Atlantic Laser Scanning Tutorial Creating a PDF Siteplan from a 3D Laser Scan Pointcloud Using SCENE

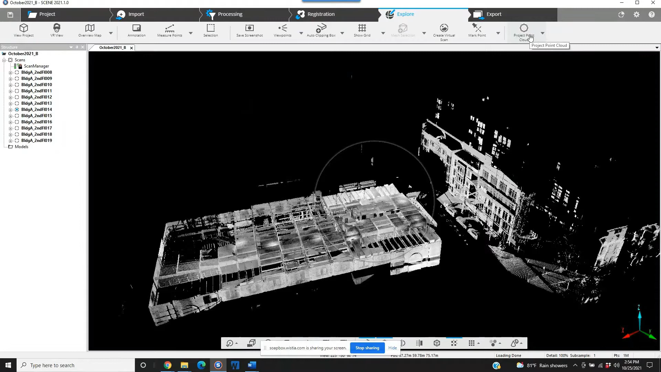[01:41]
Now up in the right hand corner here, you can see the project point cloud option. We did this because we're going to be using a clip box. Now if you're new to using scene and you're not sure what a project point cloud is or why you would use it, basically if you're going to open a project like this in 3D,
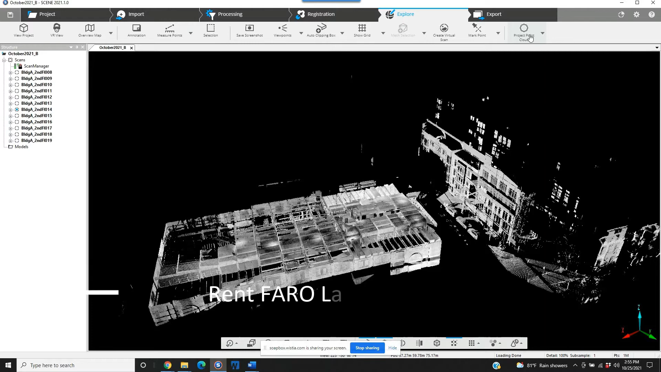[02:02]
you would normally have to go to the scans either individually or the the main scans folder. You'd have to right click and you'd load all the scans. Or if you just told that you would like to view it in 3D, it would then say we're going to have to load all the scans. So in this case, if the scans are 11 million points per scan, it's going to take time to go through and load them all up. And as you can imagine, the larger the project, the larger the building,
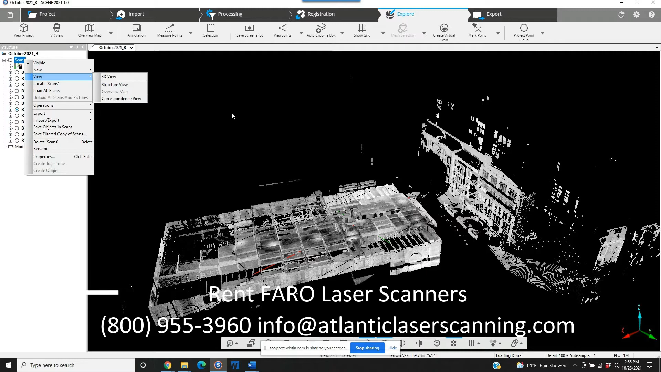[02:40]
if you're using an outdoor setting of say 44 million points per scan, you can see where the point cloud becomes very heavy, very quickly. And it does tax and will sometimes crash your computer depending on how much RAM that you are using. So the best thing to do if you want to look at a project in 3D, if you want to use utilize things like the clip box, just to go ahead and create the project point cloud. It's very easy. It gives you the option right here.
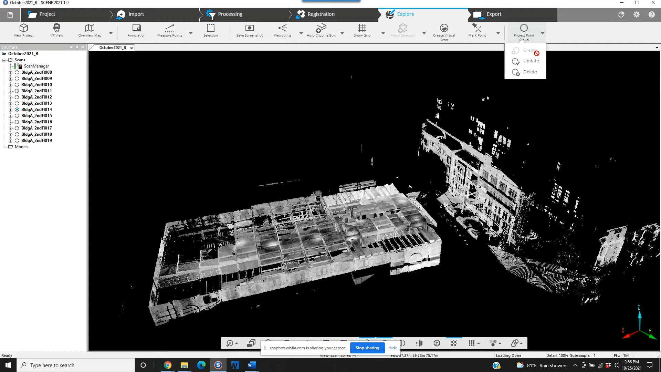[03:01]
And it only takes in this case, a little less than 5 minutes. So as we do this here, we're going to go to the middle of our tool bar on the top, auto add a clip box.
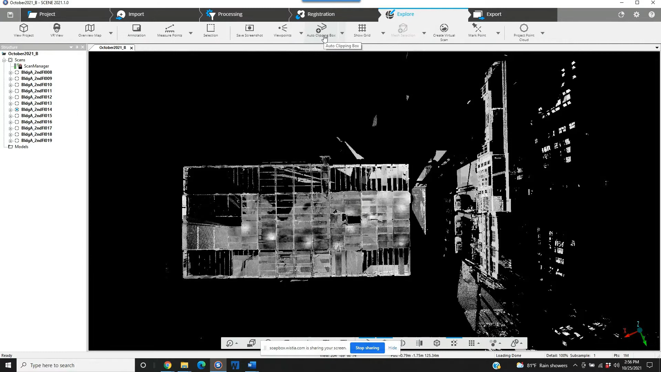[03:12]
And as you can see,
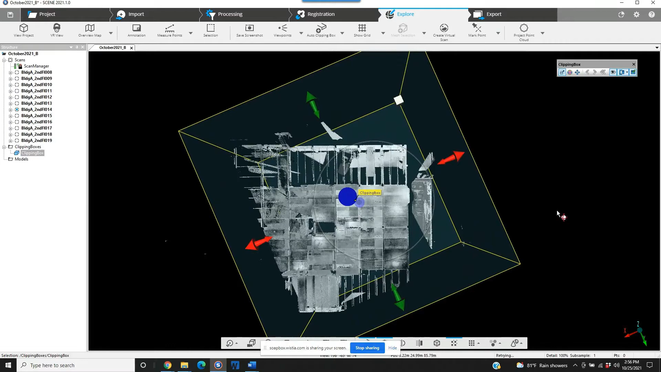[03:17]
we've added the clip box and it always comes out a little bit of an odd angle here.
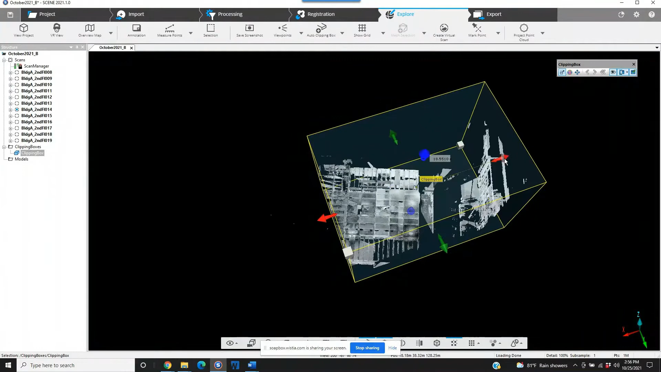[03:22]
So just rough it out.
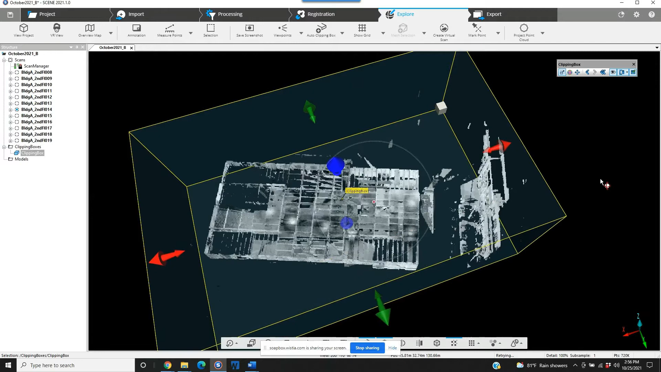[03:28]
We can go to our clip box toolbar and just
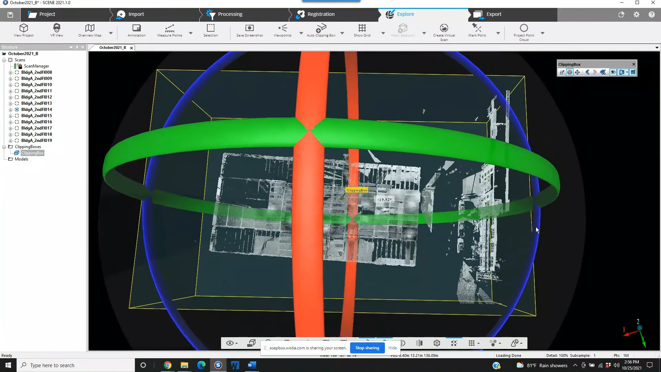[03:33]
generally sort of rough and spin this around so that we are
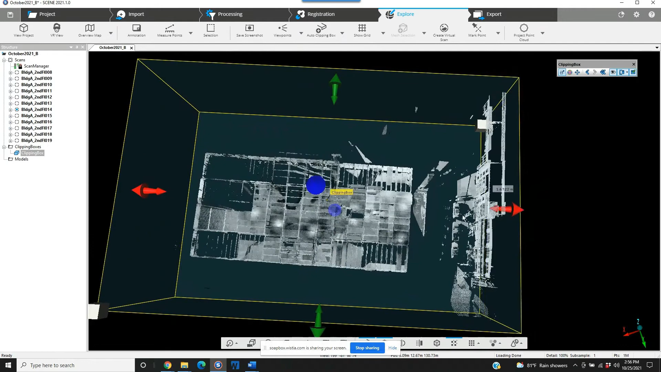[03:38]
a little bit more square with our walls.
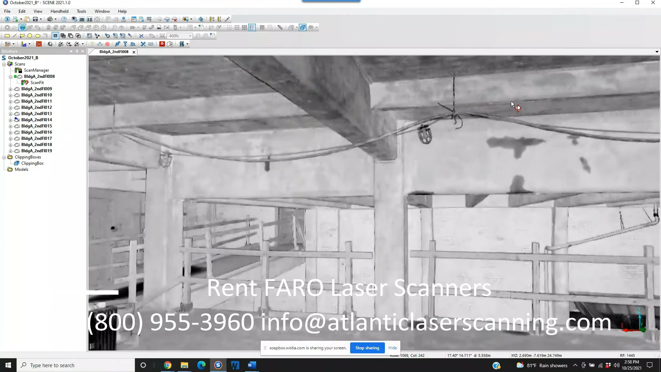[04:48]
Okay. Now, as you can see on the toolbar, we can create a circular flat target, mark things like planes, but you've also got a mark slab option.
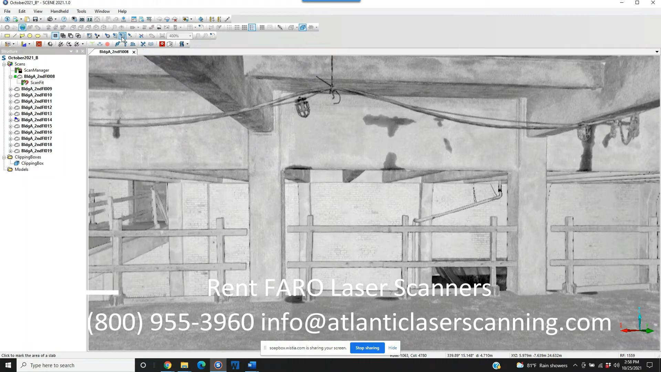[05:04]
It's something that, you know, if you dig around in the new interface, you might find, but it's not listed on the selections tab.
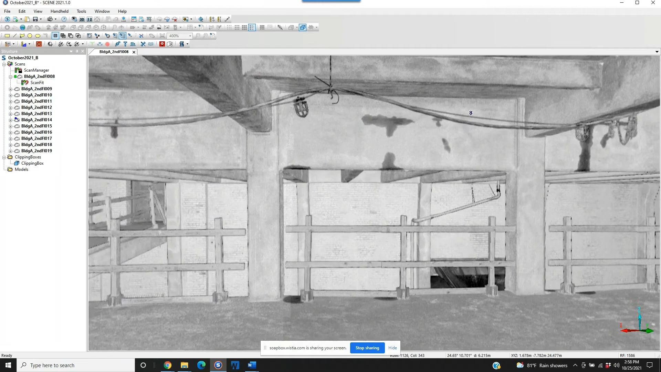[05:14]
So if we choose that and then we select one of our walls, we're going to, we're going to just select this one in front of us.
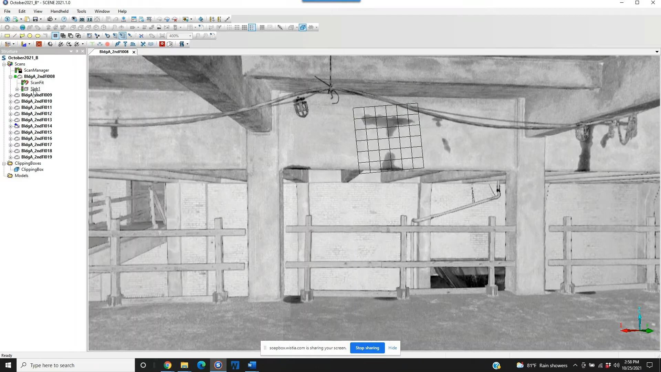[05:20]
And now we go to the slab identification on the tree on the left. And if we choose that, we right click it. Now, if we come down to alignment, you can see where it asks you, do you want to align it north, south, east, west, ceiling, ground, custom. This is where we're going to just say, this is, this particular wall is north. Now, the reason that I'm doing this is that when we go back in and create the, uh, the map view, we want that map.
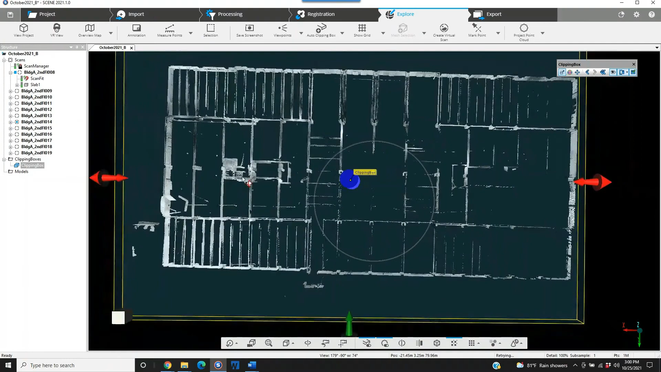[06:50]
All right. Now, we need to make sure, and in this case, what I'm concerned about is the exterior walls.